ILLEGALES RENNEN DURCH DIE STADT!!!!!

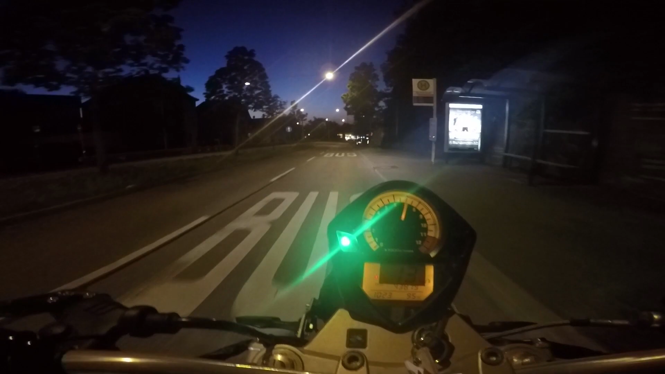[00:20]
Scheiße, komm, Autos! Nein! Ich will schneller fahren, Mami! Ja, jetzt geht's ab, hier, Alter! Jetzt geht's ab! 30! 33! Ja, ich zieh dich voll ab! Oh, ich zieh den so brutal ab! Der hat keine Chance gegen mich!
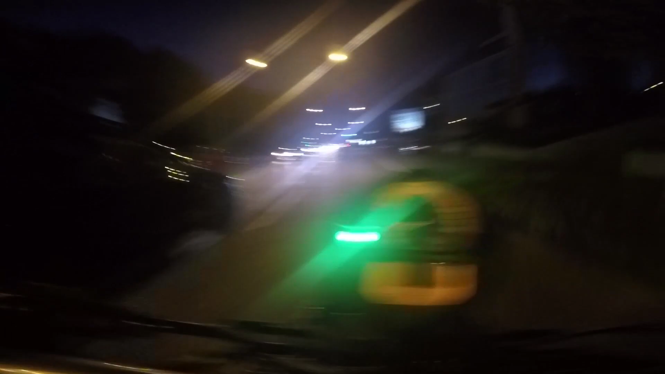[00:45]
Scheiße, der hat mich gefickt, Alter! Der hat mich richtig geholt! Nein! Scheiße! Oh, ich fährt richtig schnell, Alter! 47! 48!
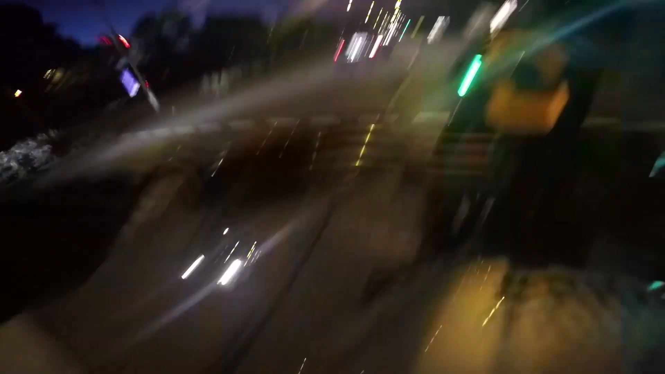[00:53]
Nein, nicht so fährt der vor mich, der Wixer, Mann! Hallo! Mann, Alter! Der bremst dich aus! Was geht bei dem? Eure Zeit ist so richtig langsam! Habe ich jetzt gewonnen? Ich habe schon gewonnen, oder?
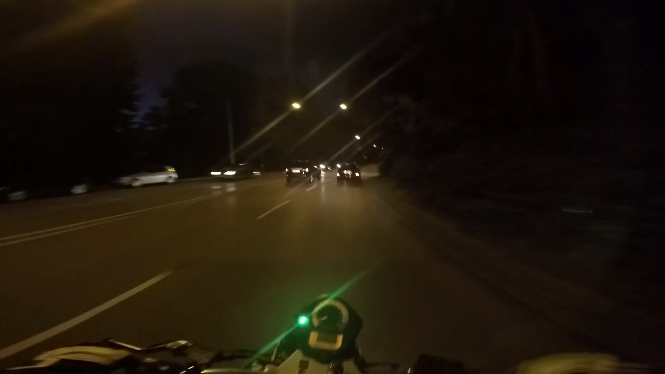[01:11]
Der Wixer bremst dich einfach aus! Was soll denn das? Von einem Skoda Fabia wurde ich auch schon lange nicht mehr fertig gemacht! Ja, ich fahr einfach ohne Gas, so! Chill!
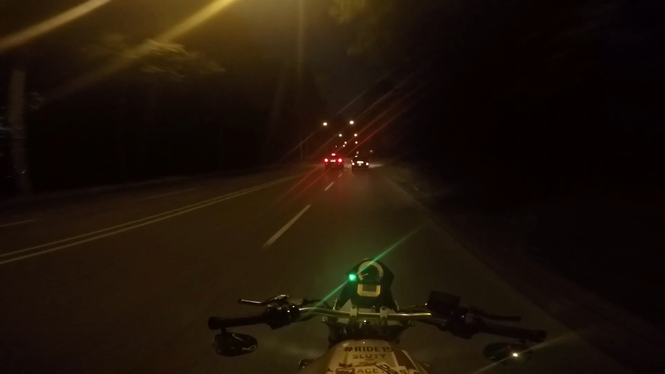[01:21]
Richtig das witzige Gefühl! Oh, ich werde immer schneller! Oh, da ist ein Blitzer! Das wäre auch geil, jetzt geblitzt zu werden, ohne Gang! Ich gebe ja gar kein Gas! Ja, und jetzt hier richtig in die Kurve! Schräglagen rein! Oh, ist das geil! Vor allem bin ich halt viel schneller als der, als der Zeit! Schau mal, wir fahren zu schnell! Scheiße! Ist es mir leid, ich gebe doch gar kein Gas!
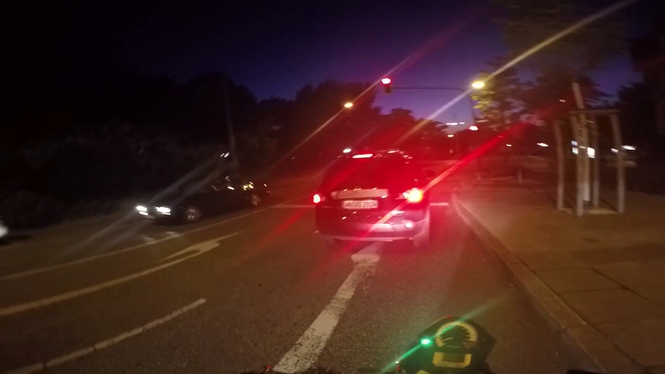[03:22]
Oh, und der hat Klebeband dahinter! Habe ich jetzt gewonnen!
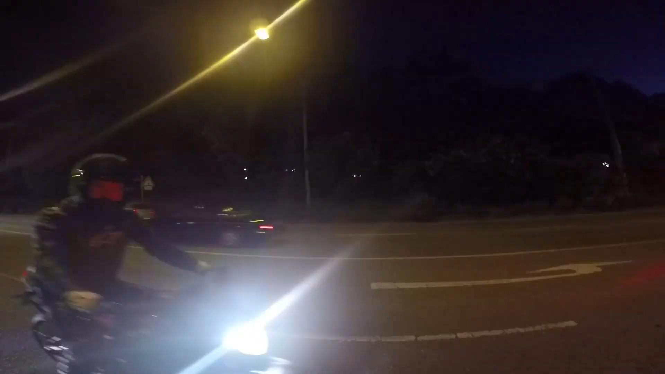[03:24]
Das ist so ein komisches Gefühl! Habe ich jetzt gewonnen! Ja! Das ist die ganze Zeit ohne Gas!
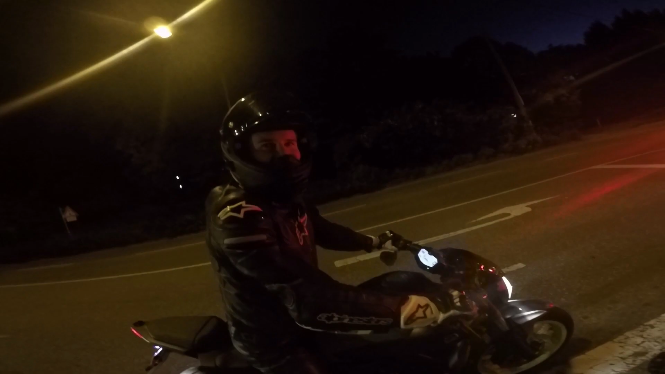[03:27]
Ja, und das ist richtig witzig!
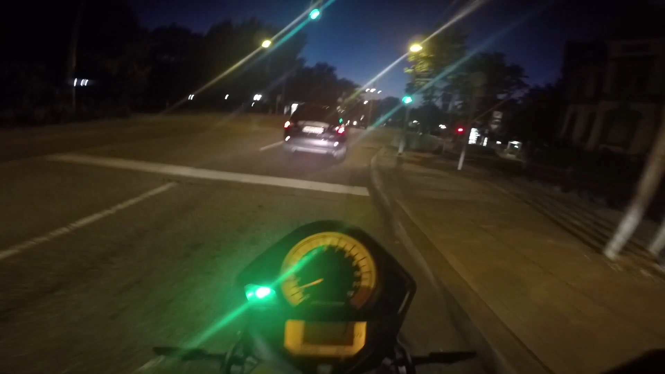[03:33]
Es dauert ein bisschen! Komm schon, komm schon! Es dauert ein bisschen, ein bisschen beschleunigen! Die Leute hinter uns, die packen das bestimmt voll ab, aber ich finde es witzig!
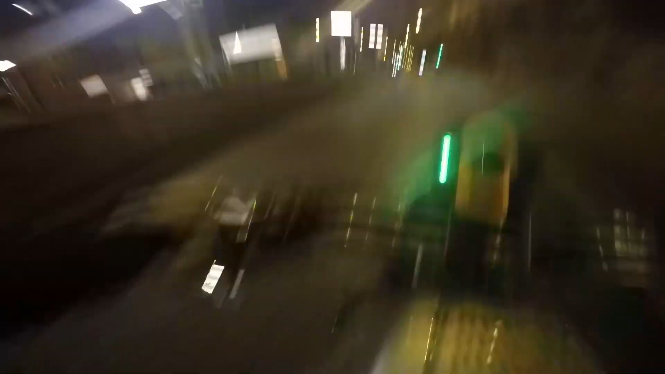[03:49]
Mir ist das egal! So, ja, komm, komm, komm!
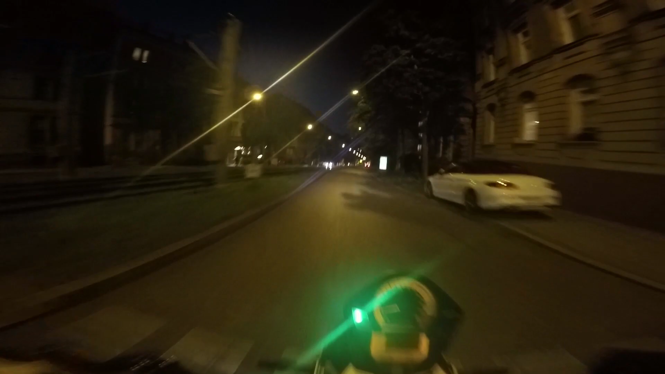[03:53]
Euch geht die ganze Zeit sogar so ein bisschen Gas mit! Das ist richtig ungewohnt, einfach gar kein Gas zu geben! So, 52! Hier, komm! Ich mach mich ja klein! Ich, äh, überarbeite ich hier safe den Tacho und schreib irgendwie 190 hin oder so! Ah! Nein! 60! Ich bin zu schnell! Boah, jetzt Knie schleifen ohne Motor! Das wär geil! Schau mal wie schnell ich bin! Das ist ja kein Scheiß! Das ist wirklich nicht so einfach, wie es vielleicht aussieht!
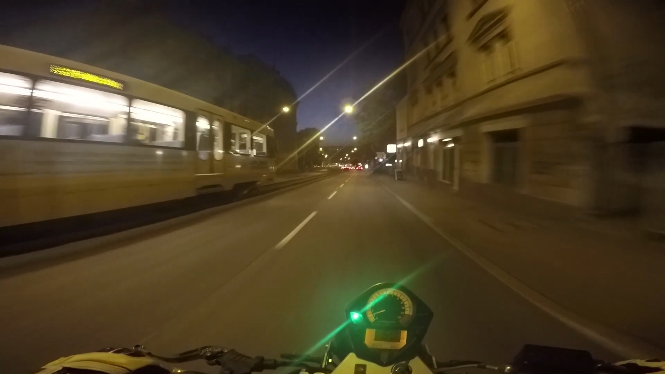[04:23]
Oder was heißt nicht so einfach? Das ist total ungewohnt! Fuck, ein Taxi zieht mich ab! Traurig! So, wie kann ich nur so leben?
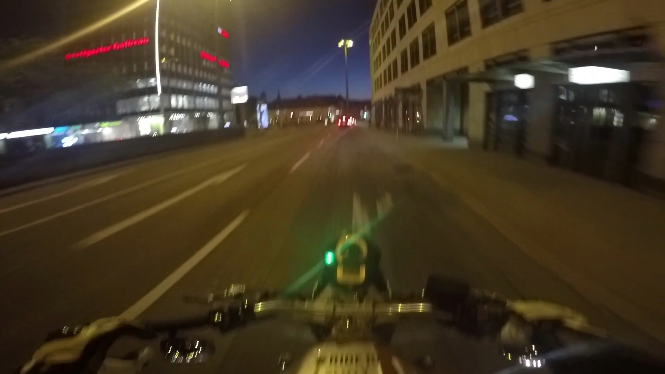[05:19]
Ah! Ah! Ah! Ah! Über die Kreuzung drüber! Schneller! Schneller, Mama! Ich habe einmal von irgendwo da oben bis hierhin immer noch kein Gas gegeben! Ach nein, ist die Ampel rot! Nein! Oh Mann!
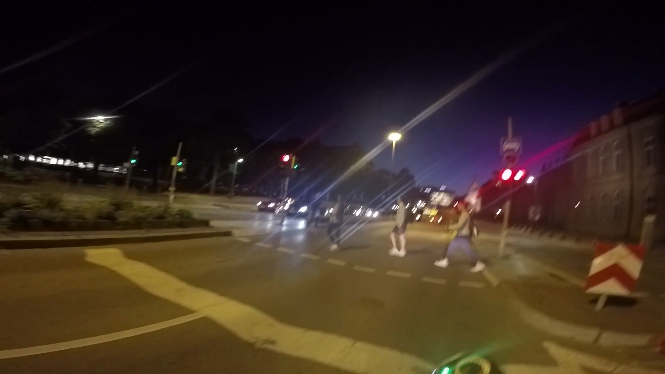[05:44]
Ich wollte gerade die Kupplung ziehen, aber wusste ich ja gar nicht!